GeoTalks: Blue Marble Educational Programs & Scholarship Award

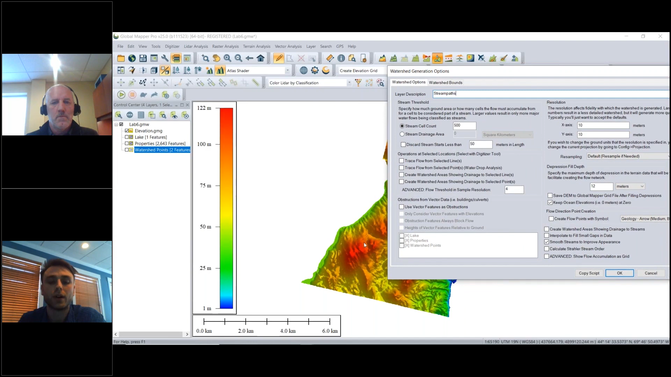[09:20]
modeling the flow of water, those cells are going to be accumulating flow downstream. So we can set up this minimum threshold of accumulation for those stream paths to be included in our output.
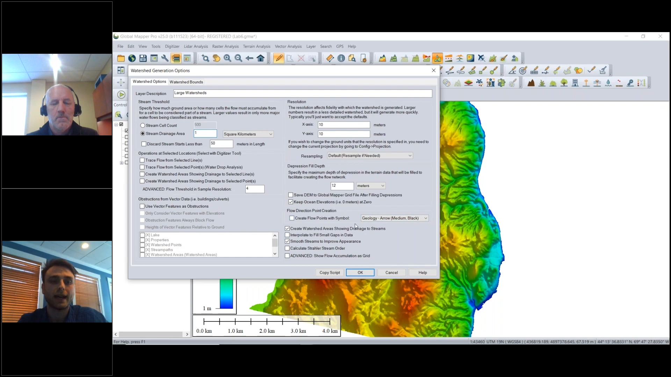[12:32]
And this is going to only include in our output those larger segments or larger lines rather stream paths that have a minimum drainage area connected to them of one square kilometer.
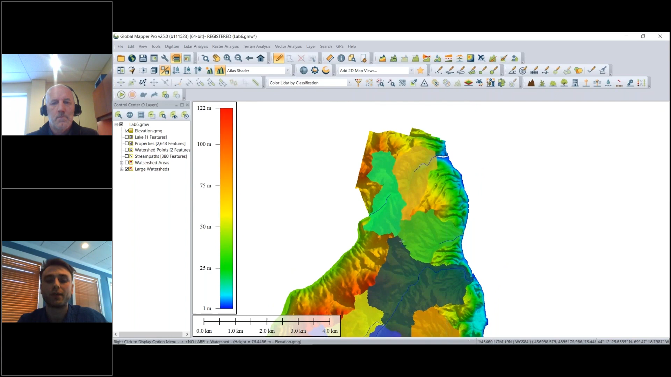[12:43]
So we can see we have these more generalized watershed areas here as well as more stream paths generated.
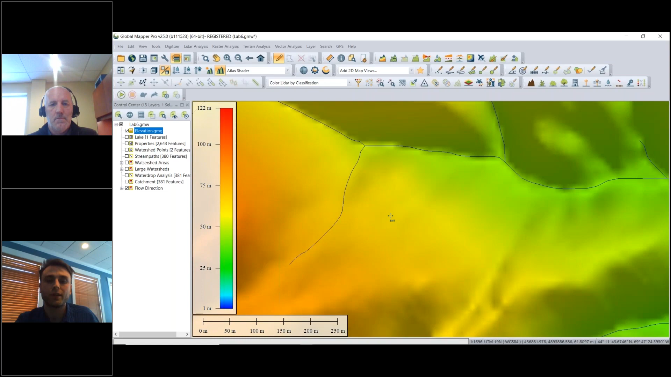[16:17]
But if we zoom to a specific extent, we can say that we have generated this quiver plot of these scaled vector features. And these are scaled based on the flow accumulation at that point.
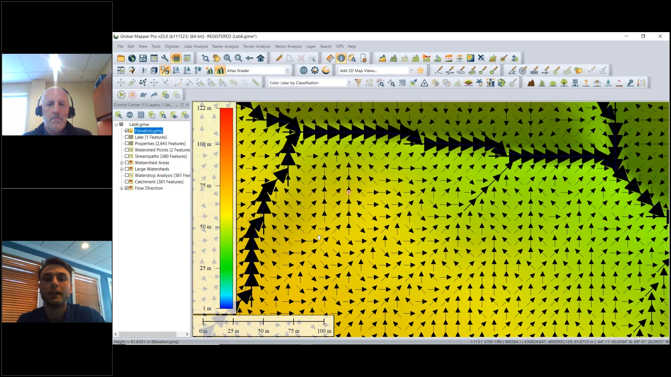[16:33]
This is a really valuable way to have a look at the highly localized slope and then water analysis characteristics of your landscape at that highly localized level.
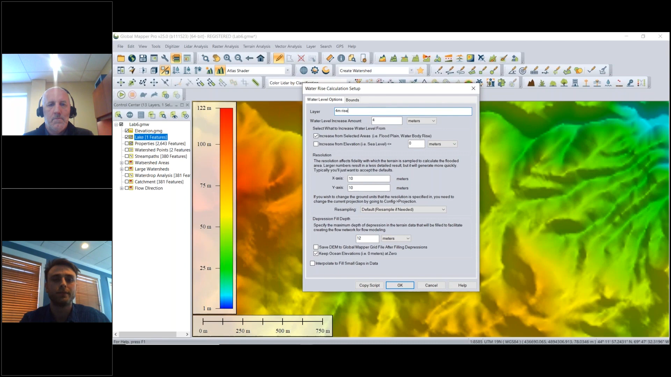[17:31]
So with that area feature selected, I'm going to choose to simulate water level rise. Let's do four meters. You can call this four meter rise. And we're going to increase from our selected areas.
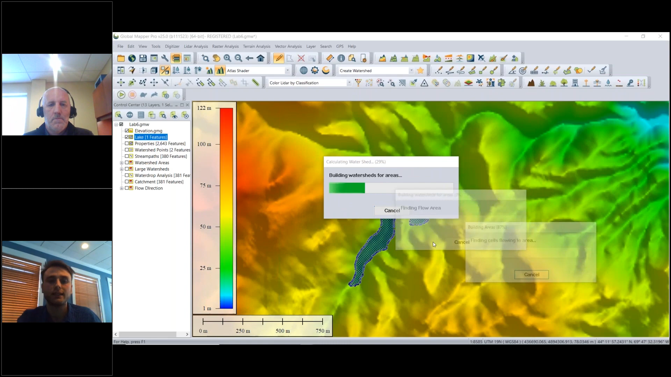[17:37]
And once we've created this, we're going to see a pink polygon that represents the extent
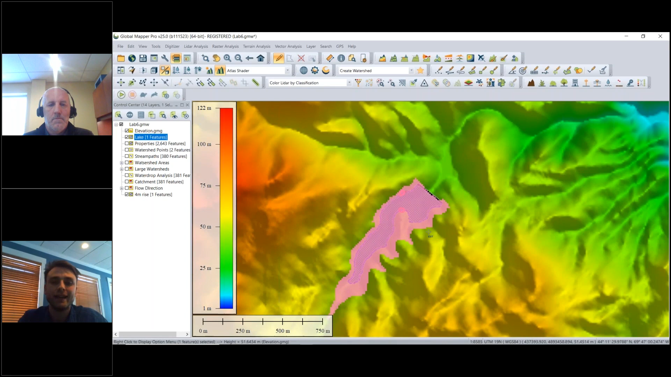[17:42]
of water if we had a rise of four meters in terms of our water levels. So that's the end of the written instructions that are included in our handout.